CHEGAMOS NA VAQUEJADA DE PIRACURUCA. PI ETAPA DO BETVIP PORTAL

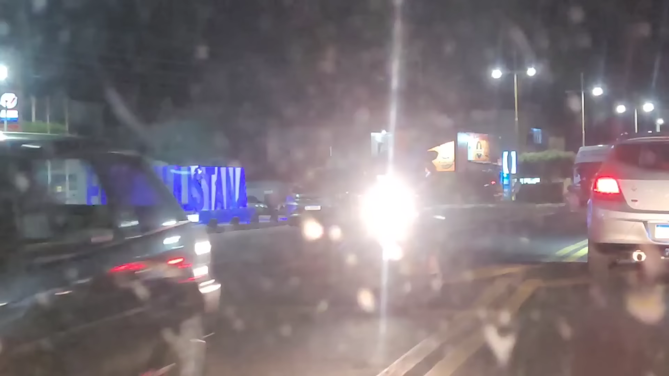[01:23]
Parque Fernando Magadona Onde vai acontecer mais uma etapa do campeonato Beto Vipo Portal A todos os meus seguidores, um grande abraço,
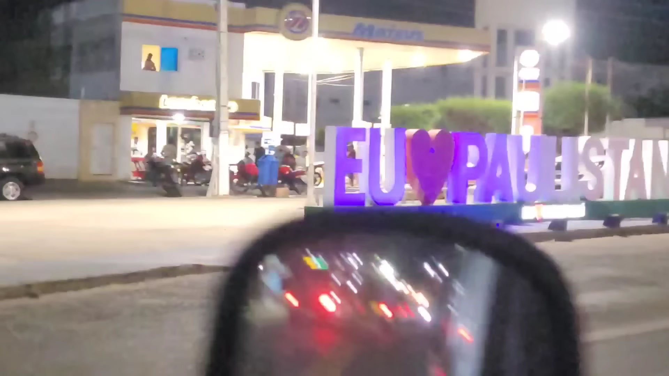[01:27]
tá, que Deus continue nos abençoando aí Estamos passando na cidade de Paulistana,
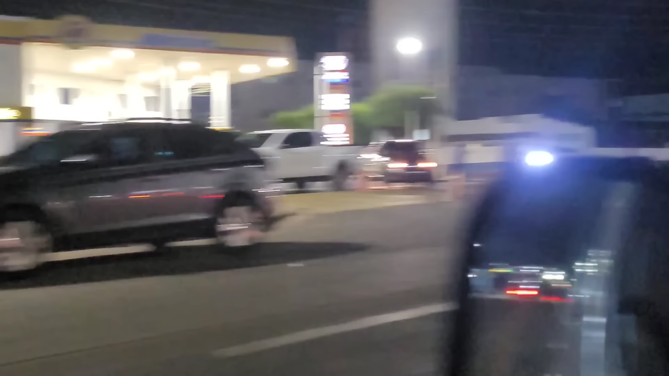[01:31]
é, estamos passando na cidade de Paulistana Já aqui com destino à cidade de Piracurupa, no estado do Piauí Galera, muito obrigado a cada um de vocês, é,
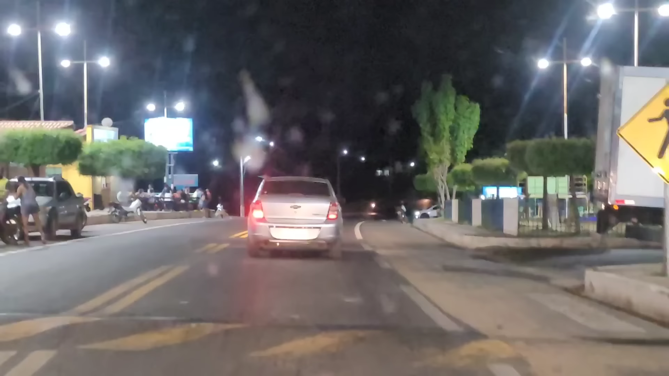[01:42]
que Deus continue nos abençoando Fiquem todos com Deus, acompanham o vídeo aí da nossa viagem aí Até chegar ao Parque Fernando